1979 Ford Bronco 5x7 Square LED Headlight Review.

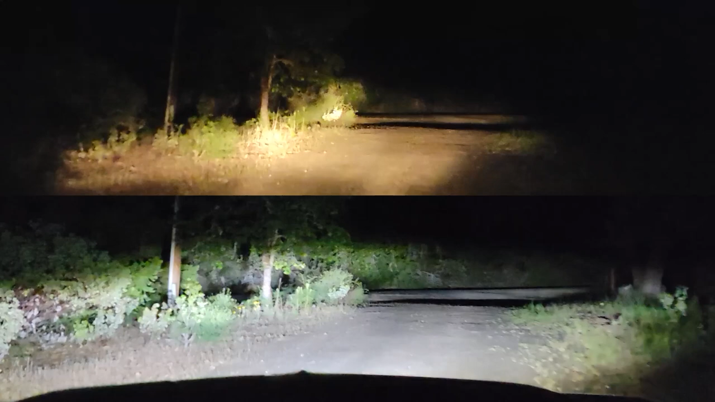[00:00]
here, and I can tell you already, these things are bright AF. Gee.